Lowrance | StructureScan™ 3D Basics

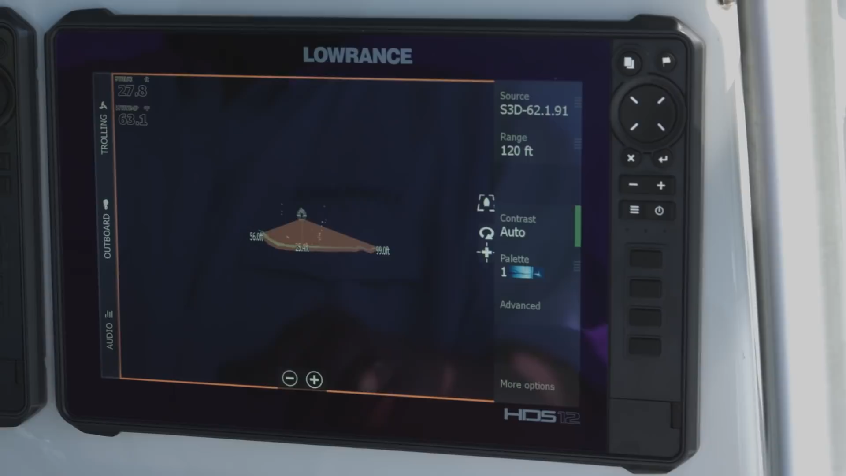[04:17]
So we go out here and we turn it on and what we're getting is a 3D depiction of what's going on on the bottom.
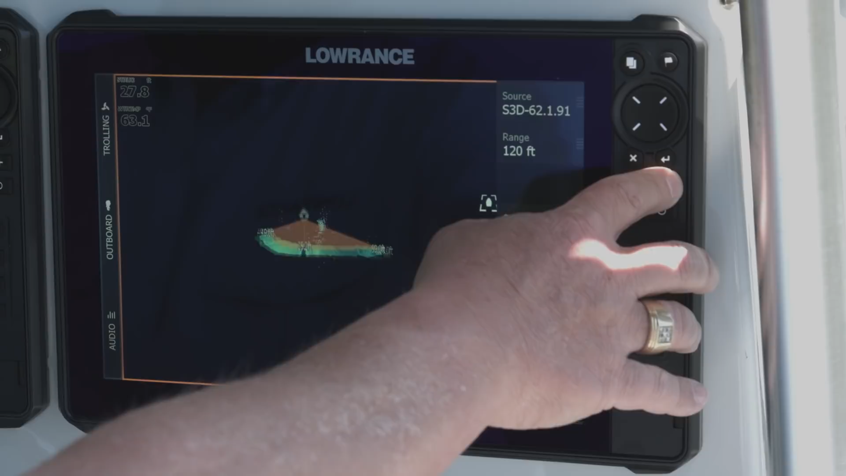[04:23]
You can zoom in, you can zoom out, you can make it whatever you want. But what's really cool is you can turn and look at this environment. Look at the, look at where it's dropping off of the edge over here. You can see where that drop is. You can see where these rocks and boulders come up and down in here. It's really amazing. You can, you can actually see the depth. You can see that the bottom here goes up and down and if you look at the
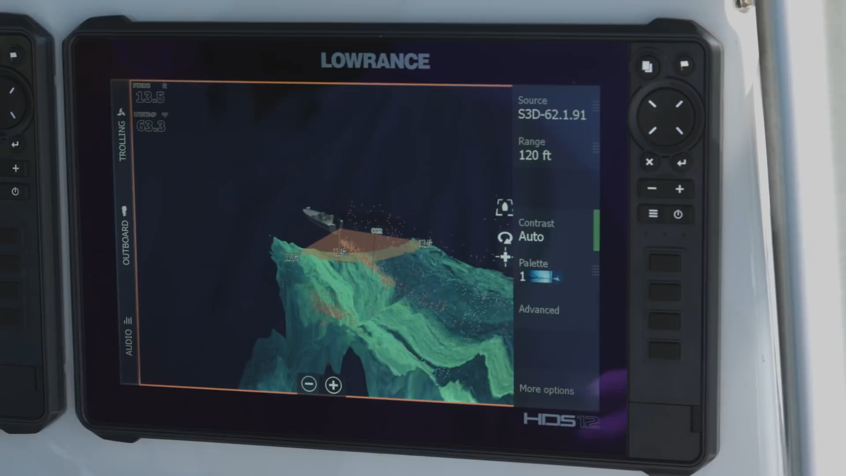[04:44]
2D sonar and some of the other sonars that we've got, you'll really see that.
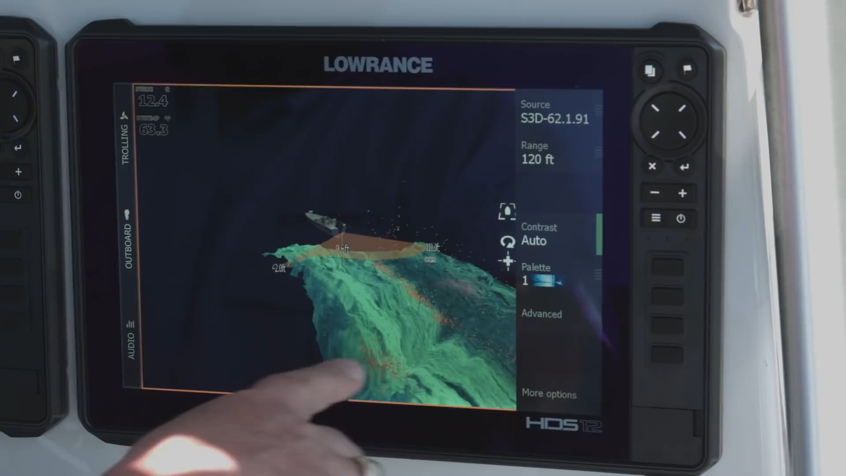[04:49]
You can see we've got a waypoint right here. It shows us this waypoint in 3D. But what's really amazing is the fact that you can look at that bottom. You can see those rocks and stuff on the bottom. You can see the way they relate. You can see how they just come up and down and you can see what's jagged and you can turn it and look at whatever view you think is the best.
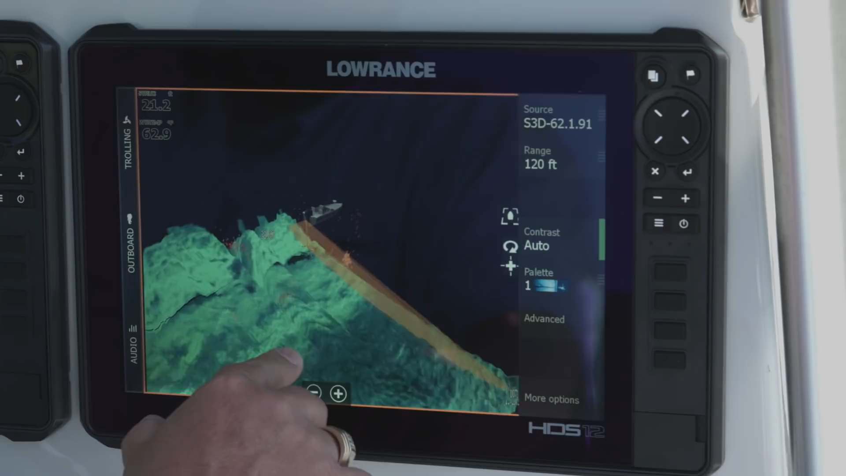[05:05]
You can see there's a big drop right there.
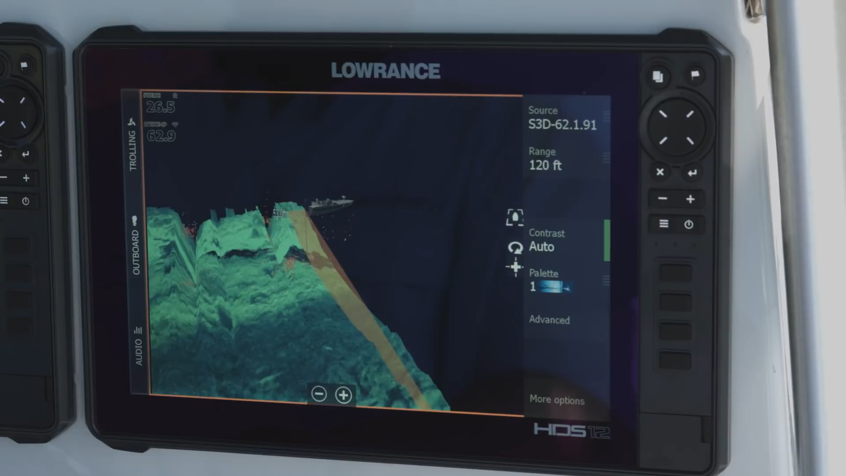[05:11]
So if you, if you look at this, there's a lot of cracks and cuts in this. You can see this is a really hard bottom by the way it reflects, but it's just amazing the way it looks on 3D. So as you look at this line here, you see some number readings on it and you may ask what they are. If you look on the left side, this number that keeps changing up and down 40 to 50 feet, that means that the distance we're in, it's looking 40 to 50 feet to the left-hand side of the boat. Right here straight down, we're in 27 feet of water.
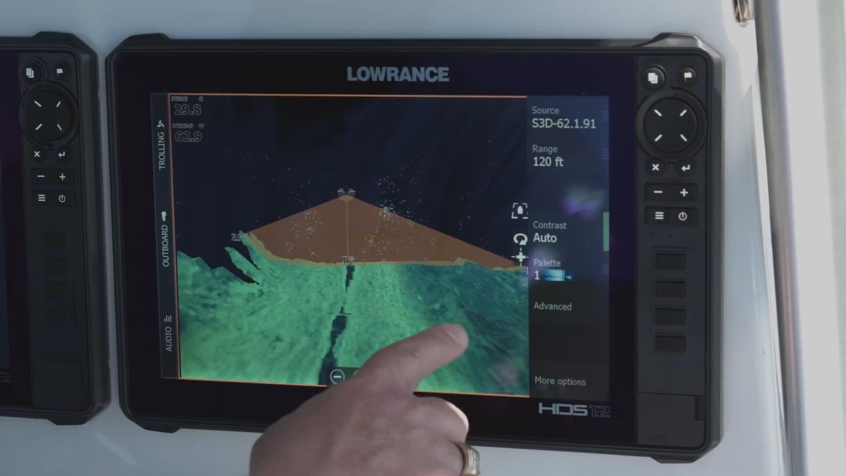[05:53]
And over here on the side, if we look at this one, we're looking about 136 feet out to the side of the boat over here. As you can see, we've kind of come into a little flat right here. It shows flats. The wall that you see on the left-hand side is where it goes up on the bank. On the right-hand side, you can see here, you've got some ridges and stuff.
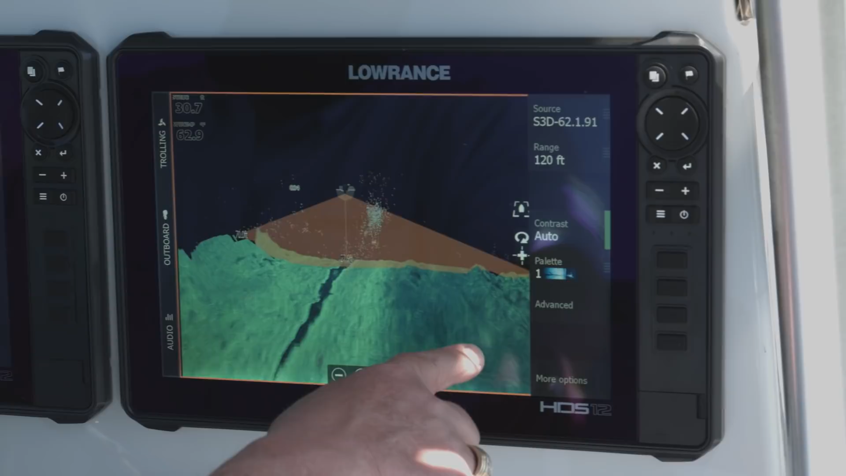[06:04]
This is where that hard bottom or that rocky bottom is moving in towards the river channel and starting to slope down. Then the other thing you'll see on the screen, you'll see all these little multicolored dots. What those are is that's actually stuff in the water column. That's fish. That's bait fish. Depending on some areas where you're in, if you've had a lot of water movement, we're in a river system, so this water comes up and down depending on rains and what they're doing at the dams. So sometimes we'll get a lot of particulates like leaves and sediment and stuff like that in the water.
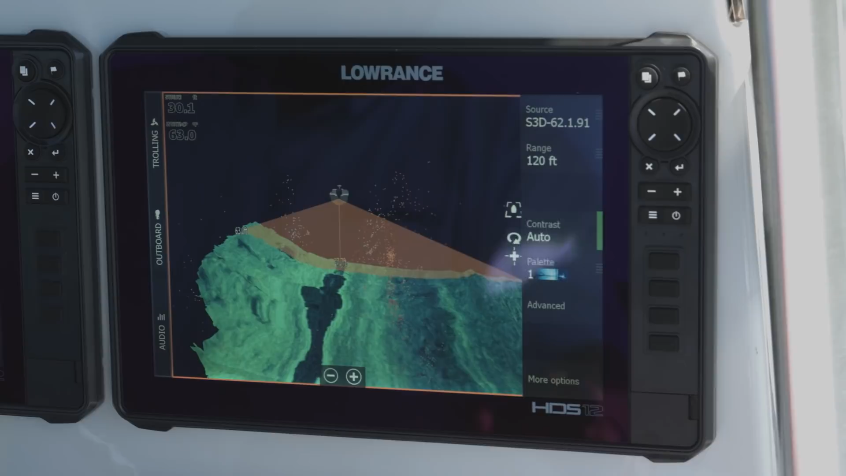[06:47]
So if you feel like you're seeing too much clutter or dots on the screen, what you can do with that is you can come to the advanced option and go to your target sensitivity. Right now mine's in auto, but if you just like bump it down just a little bit,
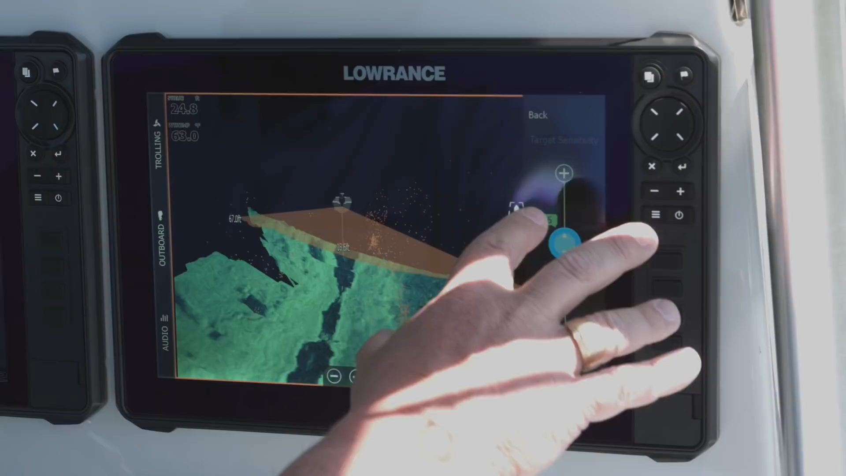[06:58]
it helps clear up the stuff that you're seeing in the water column. As you can see, a lot of the little dots have disappeared and now it's just the bigger dots.
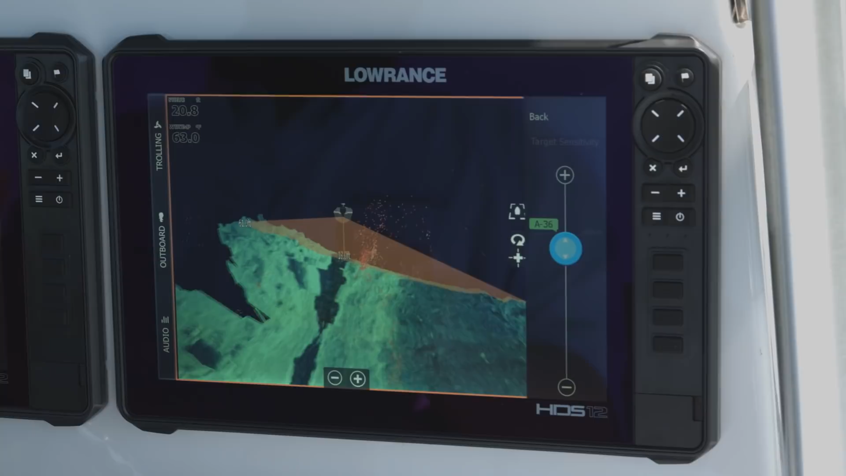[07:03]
And where we're at, we've been through here a couple of times, that's a bunch of sand bass and stuff like that that's over to the side of the boat.
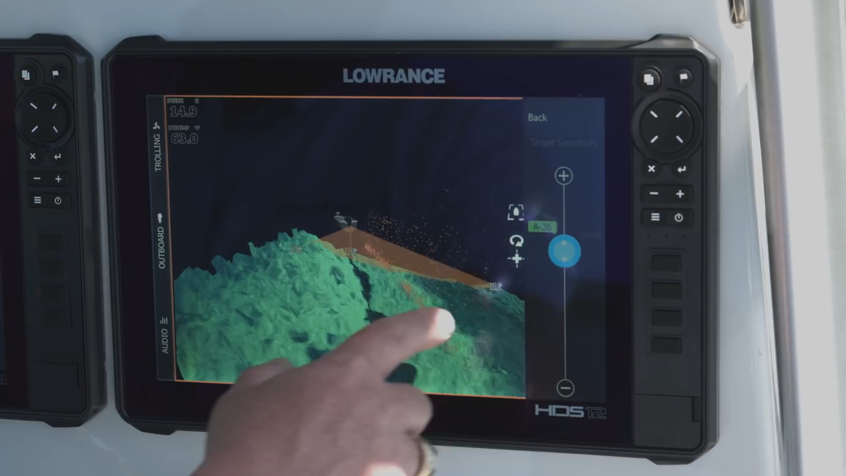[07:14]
So what's awesome about those showing up in the column like that is you can kind of twist it around and look at it and see. You can see which side of the boat those fish are on. You can kind of see what depth they're at.
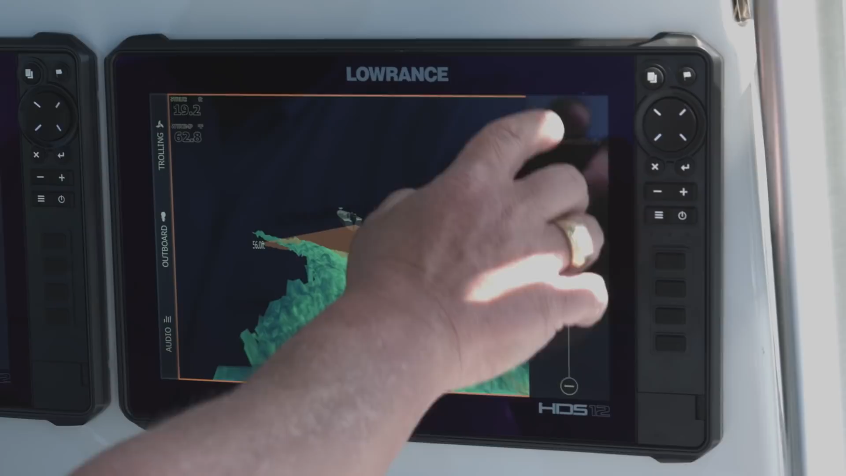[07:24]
And the best thing about that is if you're trolling for this stuff and you're running lures out there,